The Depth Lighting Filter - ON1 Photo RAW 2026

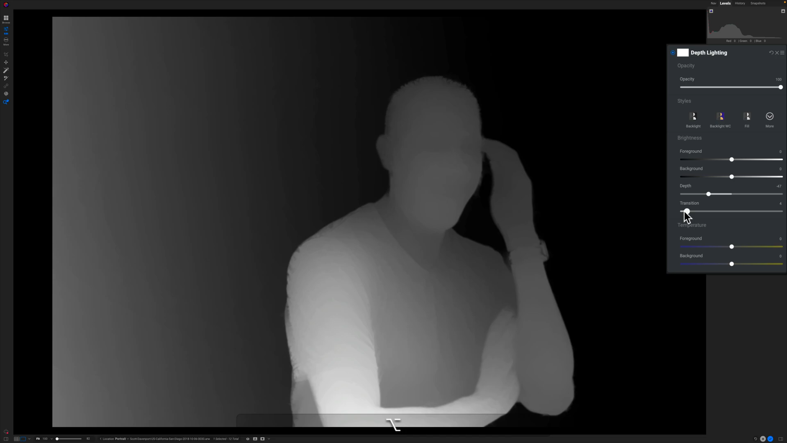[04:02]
I can also see that feather, you know, very easy to visualize it when you use the transit or when you use the Option key for depth and transition sliders.